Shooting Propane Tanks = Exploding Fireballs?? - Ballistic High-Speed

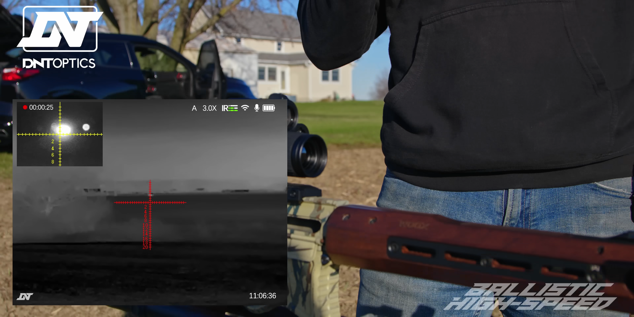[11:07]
And then, if I wanted to switch it, it is as simple as a push of a button and it switches to night vision to your main and your thermal goes into the secondary. It looks like a spider. I know. This one right here is a built-in IR illuminator.